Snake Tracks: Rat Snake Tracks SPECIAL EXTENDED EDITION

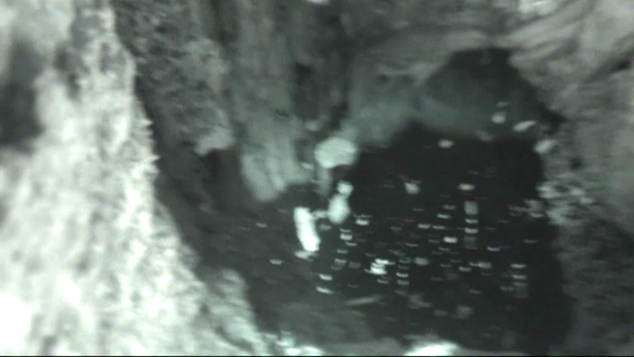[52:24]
Alright, I don't really see what I don't know what the camera's recording.
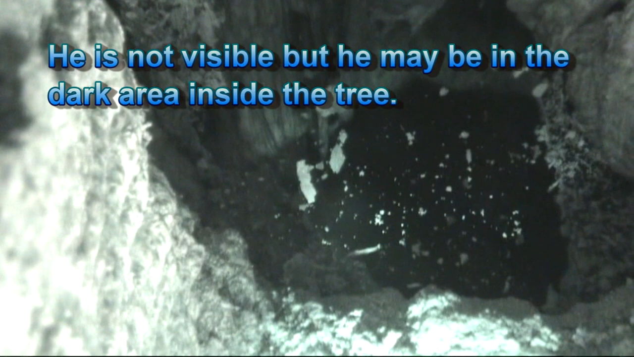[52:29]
There's something down in there, but I can't tell what it is until we can put this up on a bigger screen and look.
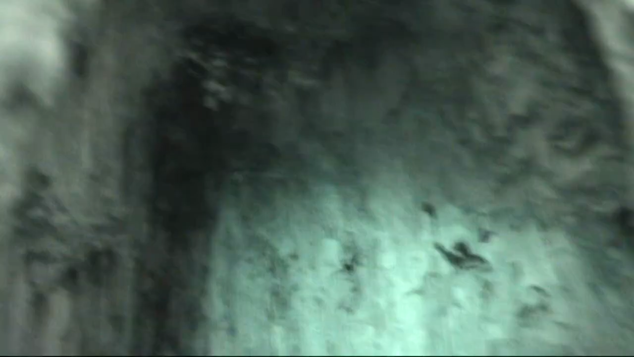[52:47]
because he could be coiled up there.